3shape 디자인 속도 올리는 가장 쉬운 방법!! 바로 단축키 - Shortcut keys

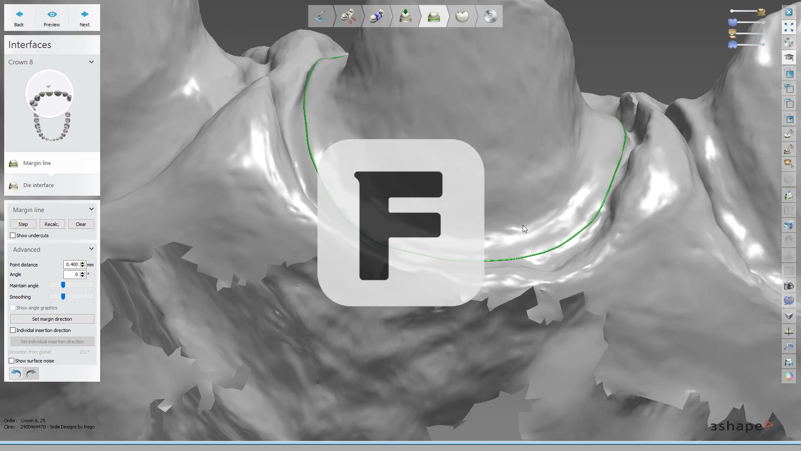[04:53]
수 있어요 껴다 켰다를 하실 수 있어요 이게 인레이 비니어 같은 거 하실 때라든가
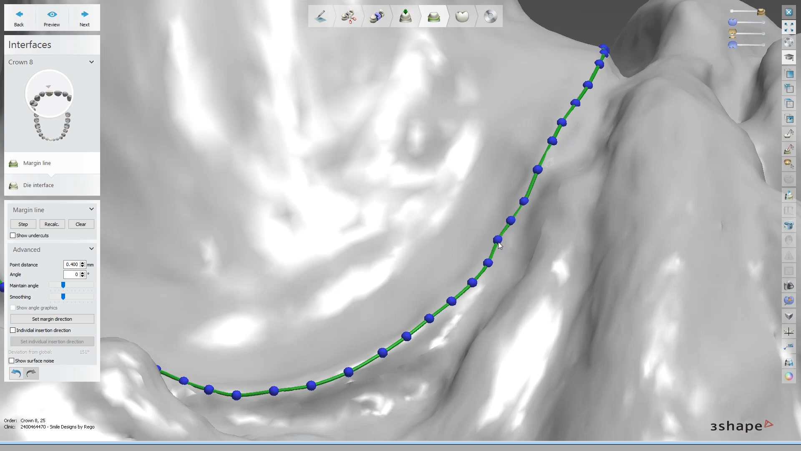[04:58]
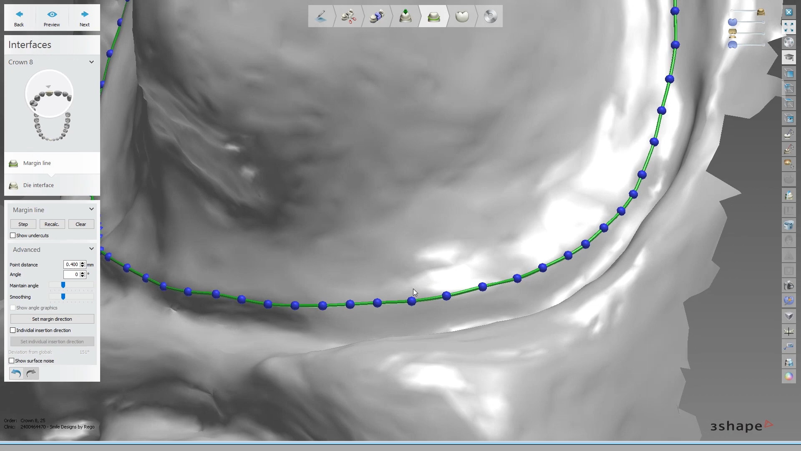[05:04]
마진을 좀 디테일하게 잡으실 때 굉장히 저는 잘 사용하는 키 중에 하나거든요 그래서 이거는
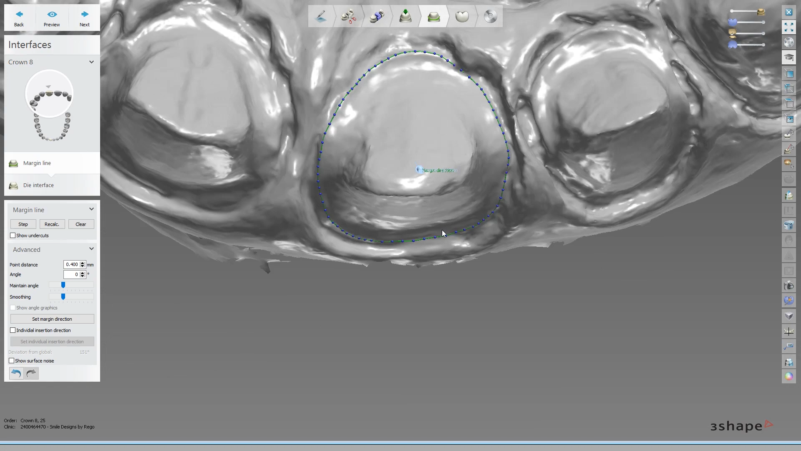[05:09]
매뉴얼에 안 나와 있더라고요 근데 F 버튼 키보드에 F 버튼 누르면 이런 식으로 껐다 켰다 하실 수 있으니까 마진 잡으실 때 이 기능만 사용하셔도 굉장히 좀
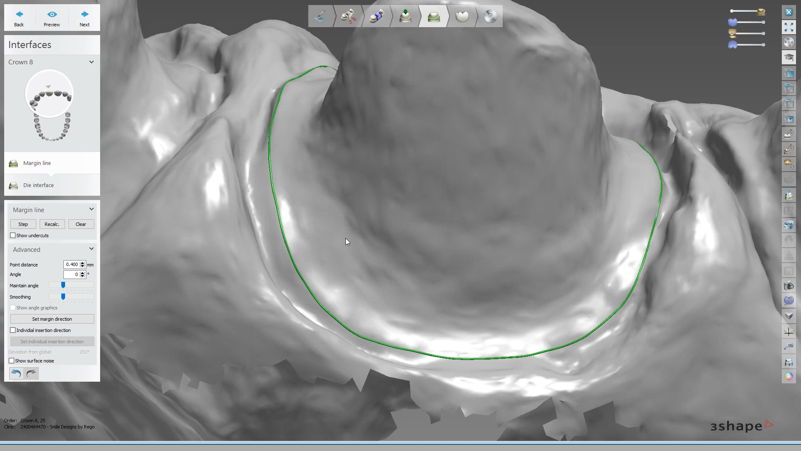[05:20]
손쉽게 사용하실 수 있을 것 같아요 아쉬운 거는 이제 언더컷을 보이게 할 수 있는 기능도 있었으면은 더 좋을 텐데 이 기능은 아직 추가가
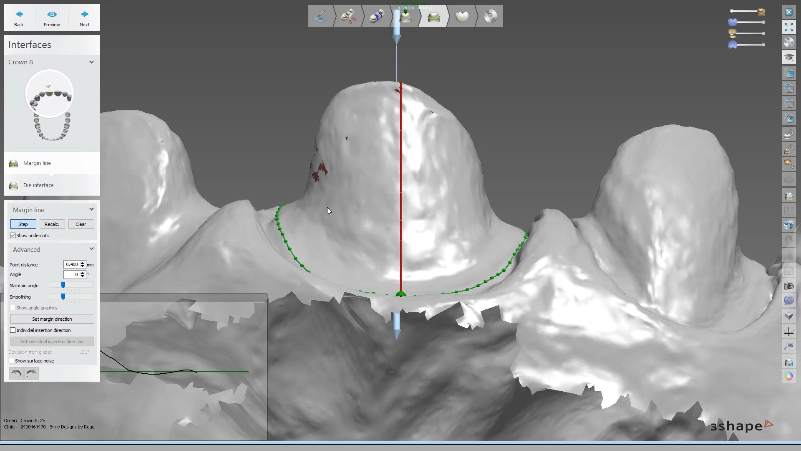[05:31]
안 돼 있더라고요 그래서 뭐 다음 버전에 추가 됐으면 하는 마음입니다